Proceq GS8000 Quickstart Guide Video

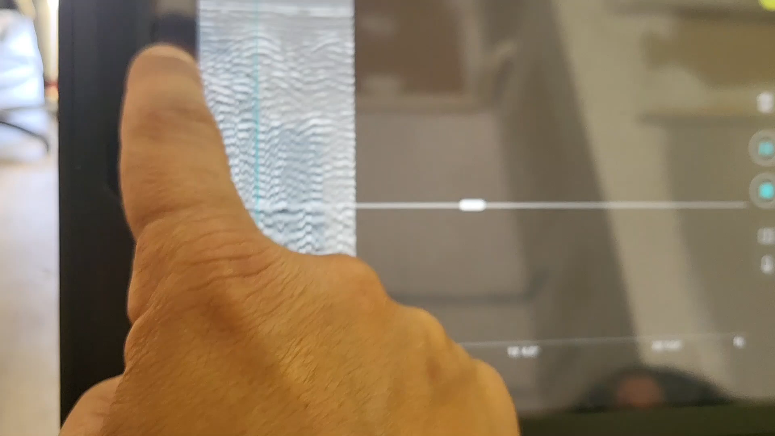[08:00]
The other thing you can do is you can swipe from the left to the right, and it'll bring up your A-scan or trace.
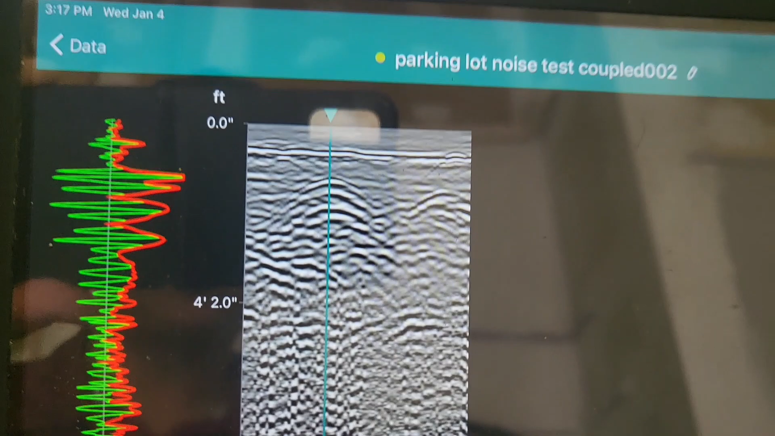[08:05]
You can keep that on if you want, or you can turn it off.
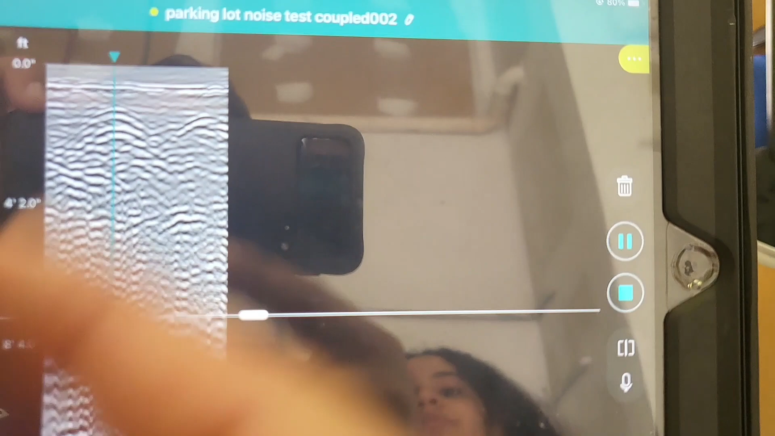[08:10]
So to adjust the data itself, I think I'm going to come on in. All right.
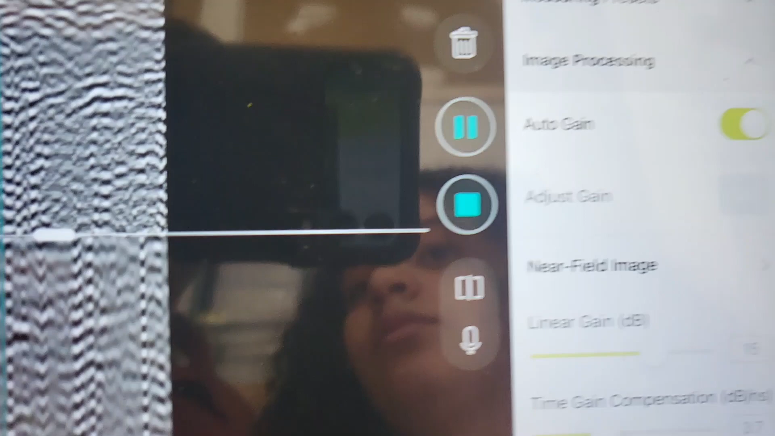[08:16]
You can do a few options here. We have gain. So unclick that auto gain.
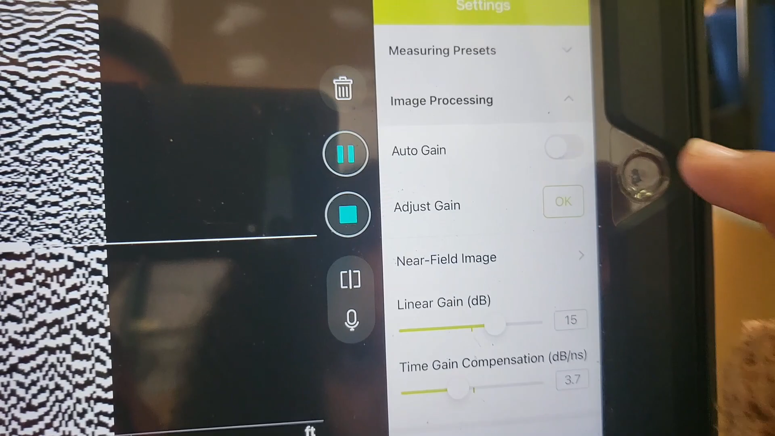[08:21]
All right. Now that it's unclicked, we can choose how we want to gain it. Obviously, it's way over gained right now.
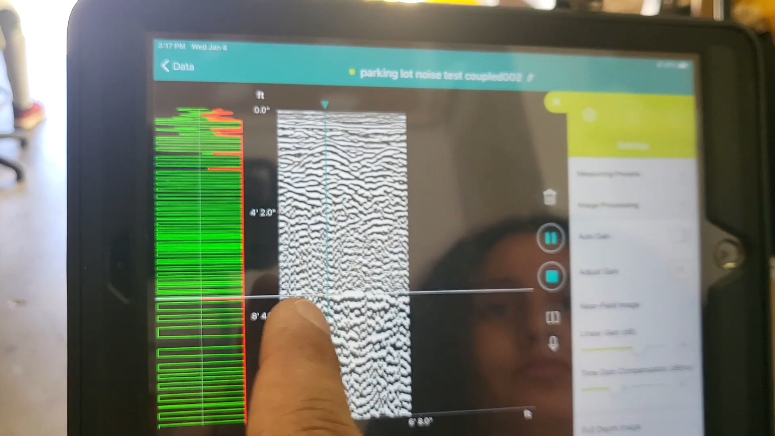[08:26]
And so there's two, right? So you can swipe, just scroll this up and down.
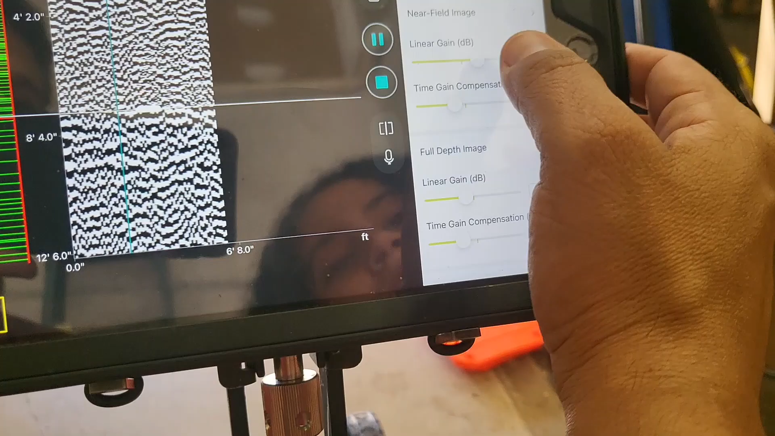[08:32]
But there's two gains here. If I take these both all the way down, you can see now I don't see anything.
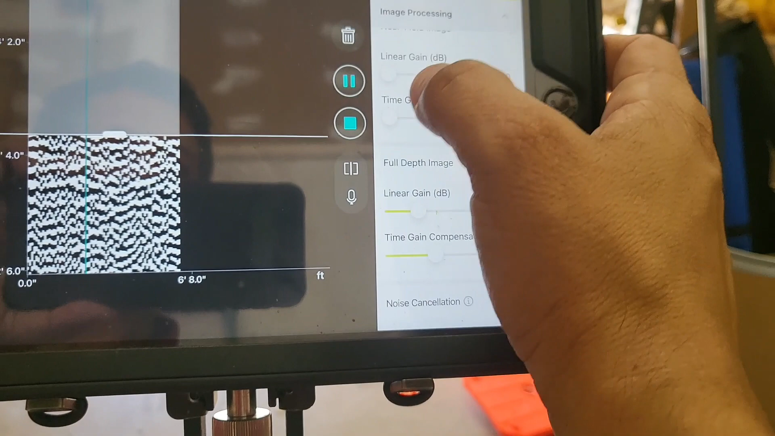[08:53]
So we'll adjust the high frequency here. So Eliana, go ahead. You can start taking the one that says linear gain and move it over a little bit.
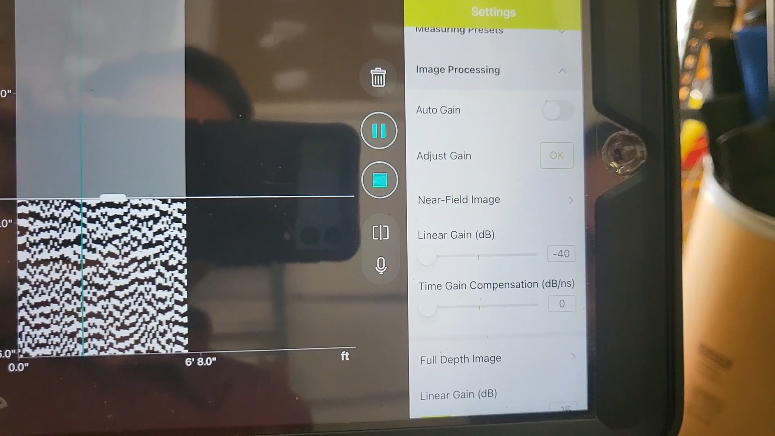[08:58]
Okay. Stop.
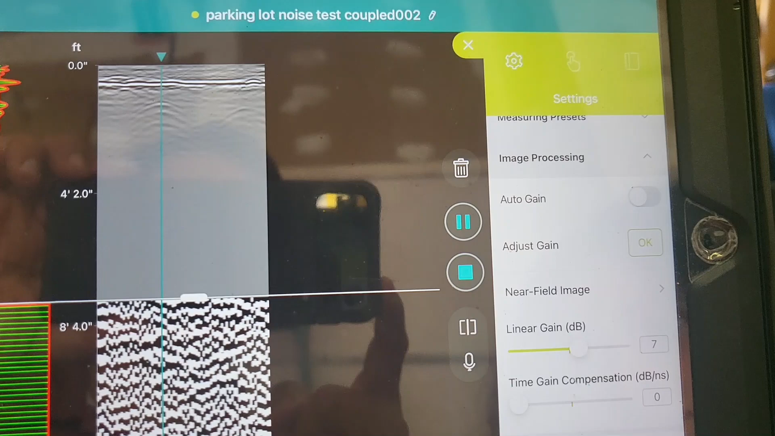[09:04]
And now you can see as she starts to move that, it starts to adjust the gains from the top down.
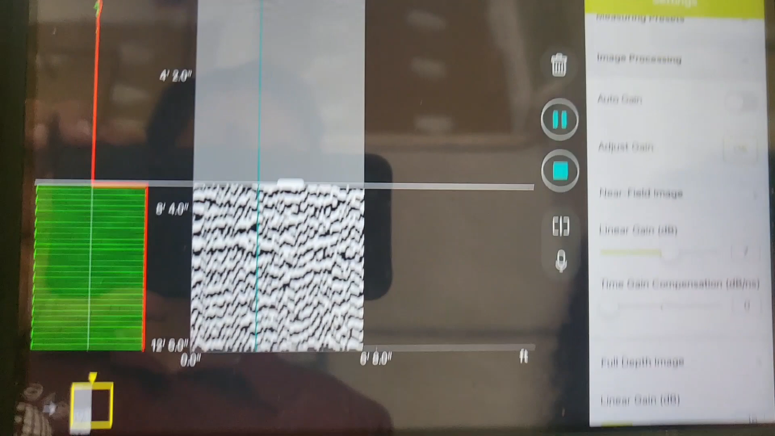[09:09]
All right. Take the time gain and start adjusting that one.
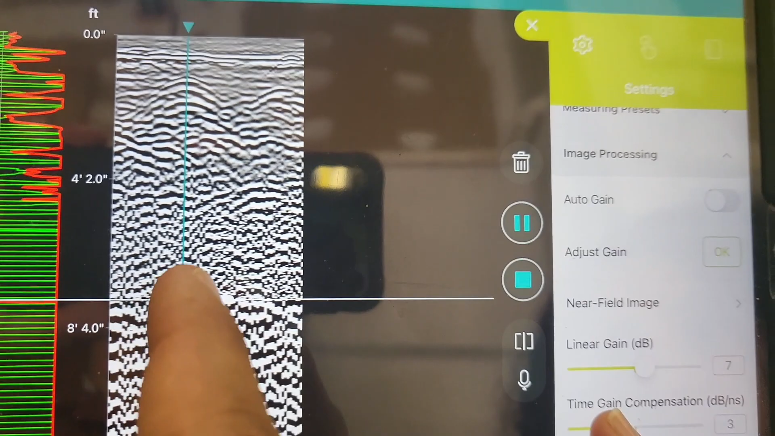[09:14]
You can see that starts to adjust the gains bottom up. And so what you want to do is get it to a point where you have a reasonably
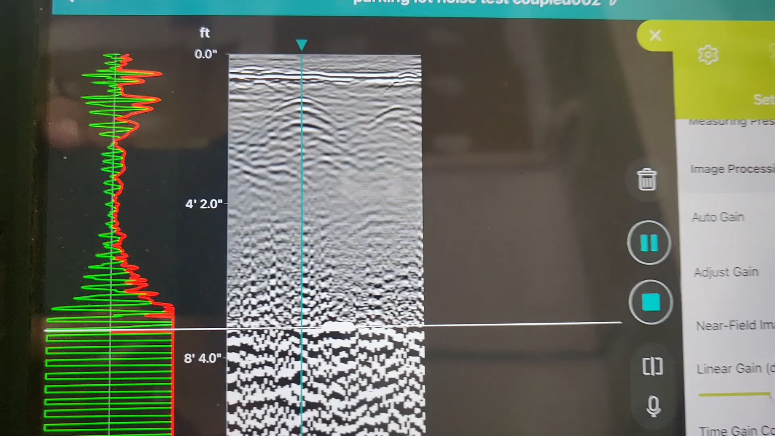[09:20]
consistent and not over gained data set.
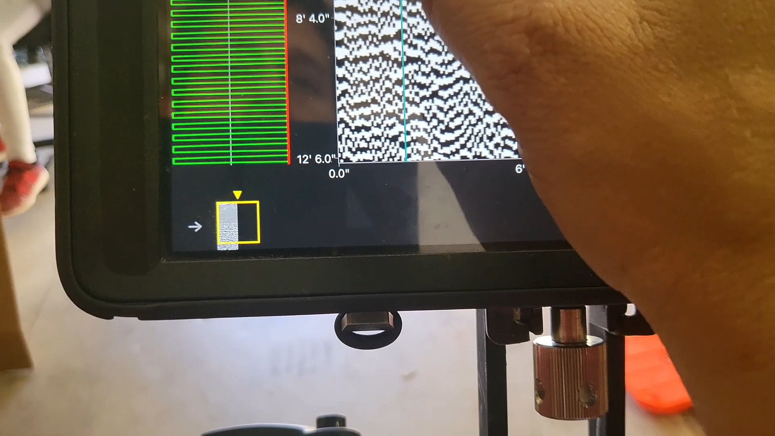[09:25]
And, you know, that's basically what you now see in the, in the high frequency.
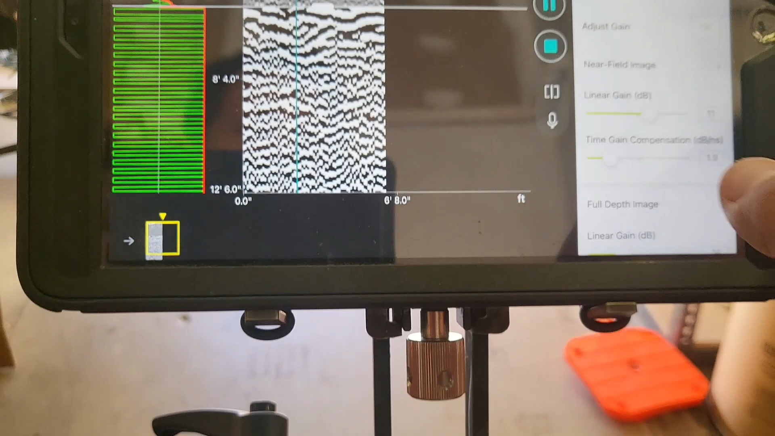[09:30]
If we want to adjust the bottom to be consistent with that, right, then we would go to the bottom.
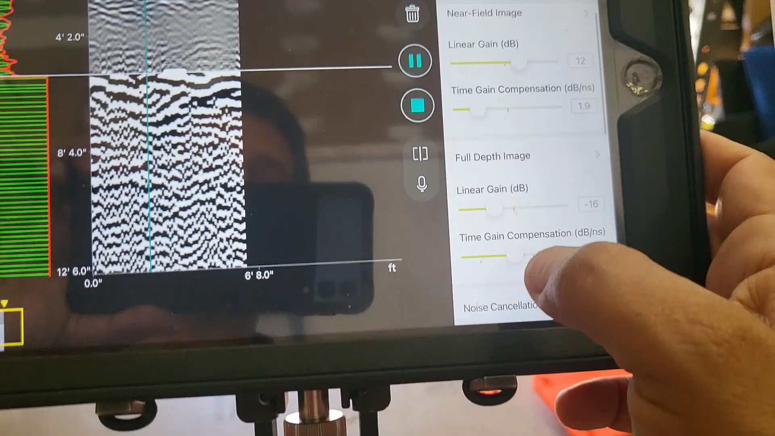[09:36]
We can adjust the time gain. Okay.
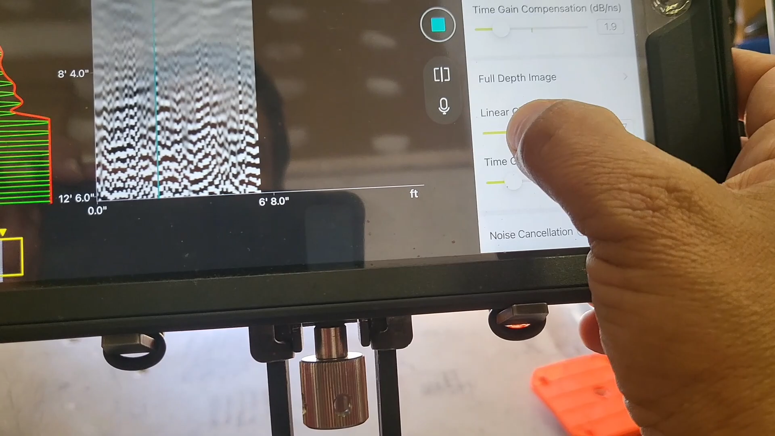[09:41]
And now we have a reasonably consistency from high frequency to low frequency.
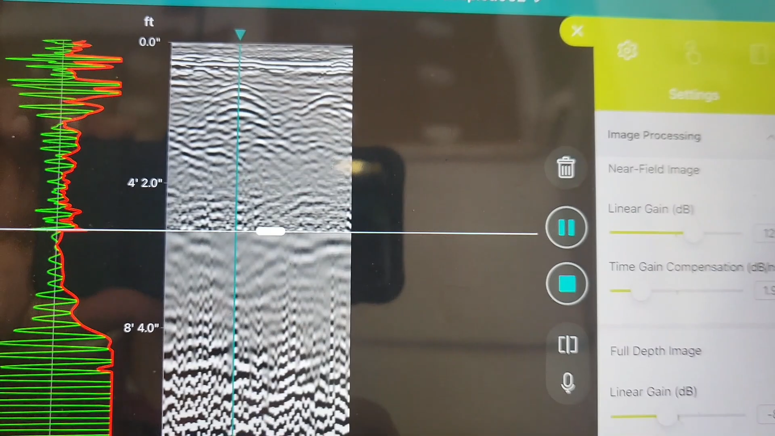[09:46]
If we move, continue to scroll down, there's a noise cancellation function.
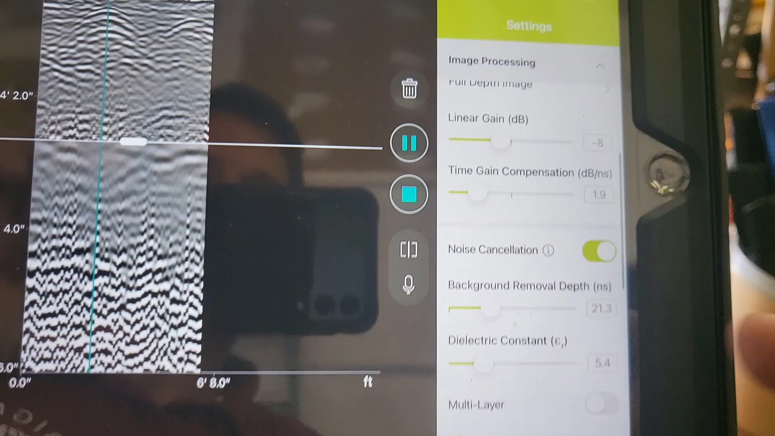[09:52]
So that just will turn noise, you know, on or off and remove it or not remove it.